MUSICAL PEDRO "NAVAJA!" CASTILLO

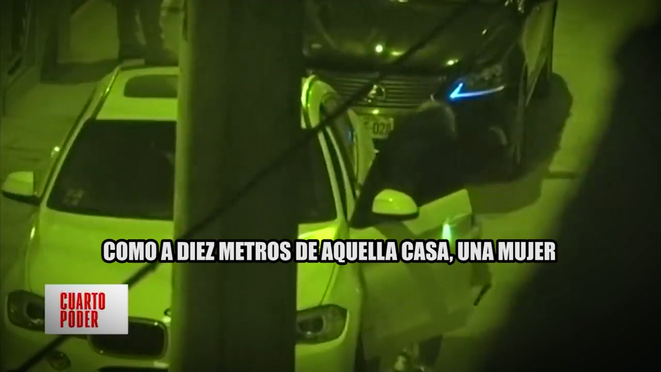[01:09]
Como a diez metros de aquella casa una mujer Que ha ingresado a palacio de gobierno
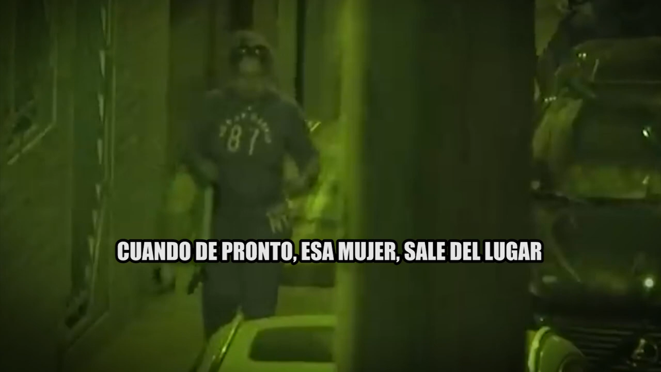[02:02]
Cuando de pronto esa mujer sale del lugar Y Pedro Castillo sale cualpillo en su unidad